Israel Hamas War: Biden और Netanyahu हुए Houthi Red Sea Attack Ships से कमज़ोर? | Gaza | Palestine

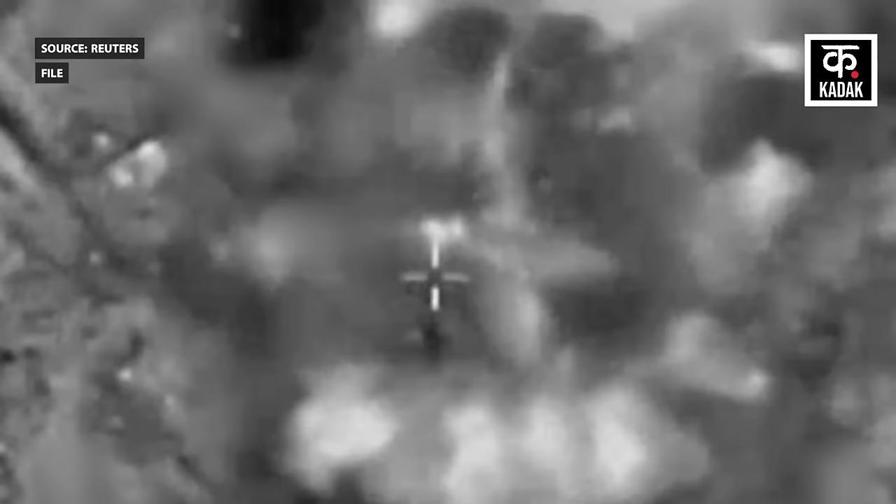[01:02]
लेकिन हूती पर लगाम कसने के लिए अमेरिका और ब्रिटेन ने यमन के भीतर हूती के सैन्य ठिकानों पर कई हमले भी किए हैं,